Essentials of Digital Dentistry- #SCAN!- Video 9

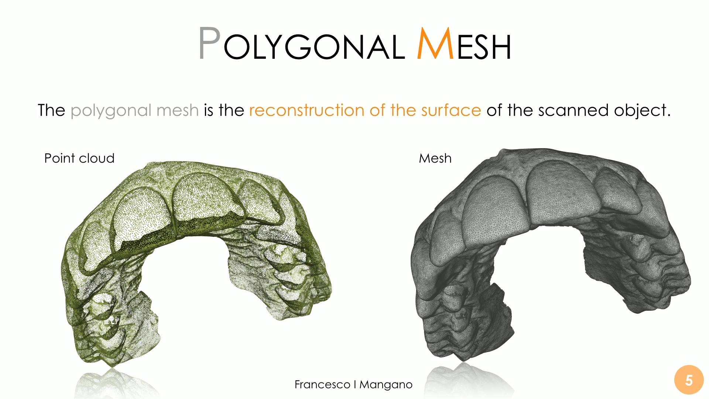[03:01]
in order to transform the point cloud into the surface reconstruction so triangle are the basic object of this reconstruction the basic element as we can see here so the definition of a mesh is this one is a collection of
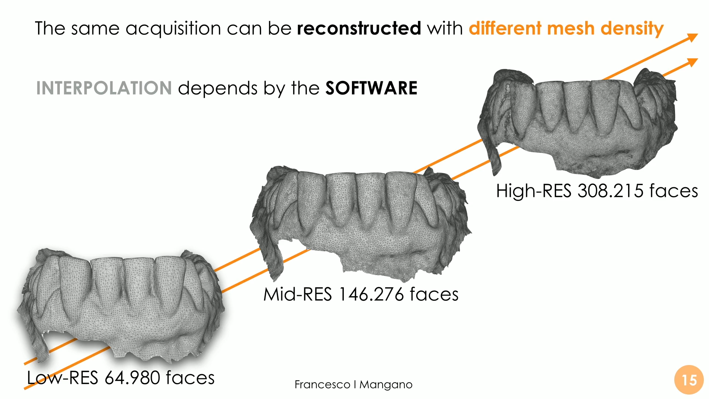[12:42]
more many more triangles of course we can see with the high resolution and it's visible it's clearly visible and the reconstruction looks better but it doesn't mean that it's more accurate anyway it's easier for the dental technician to visualize the structures and
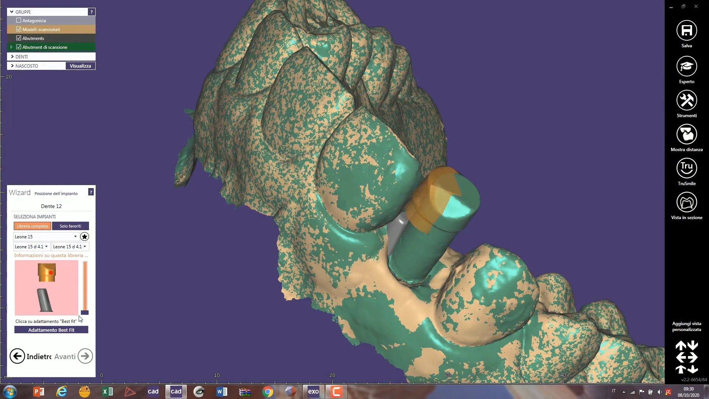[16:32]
in this case we can have a precise reposition precise repositioning of the implant